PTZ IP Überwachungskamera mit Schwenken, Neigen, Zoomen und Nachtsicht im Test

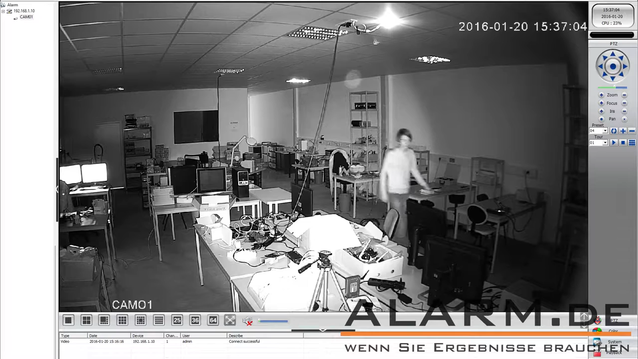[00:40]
Auf die Kamera kann weltweit per PC, Smartphone oder Tablet zugegriffen werden.